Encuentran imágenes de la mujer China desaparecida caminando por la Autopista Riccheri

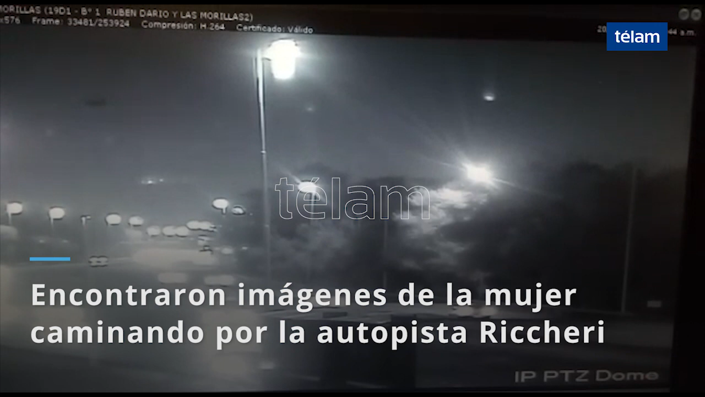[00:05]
caminando con una bolsa en la mano en dirección a la ciudad de Buenos Aires, pero de la mano de la autopista Richeri, que va hacia el aeropuerto de Ezeiza.